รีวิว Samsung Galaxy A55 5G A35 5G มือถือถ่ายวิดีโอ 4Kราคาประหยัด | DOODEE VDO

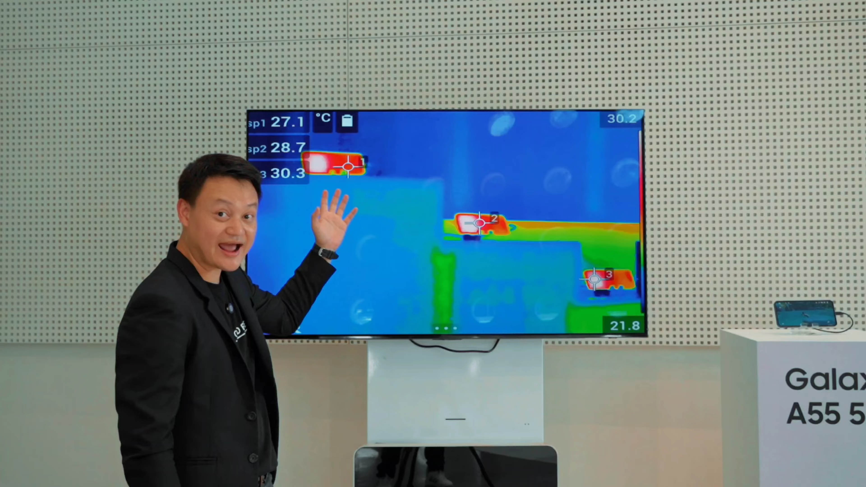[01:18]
น่ แน่และนี้ก็คือกล้องตัวจับความร้อนนะครับA53 A54 และ A55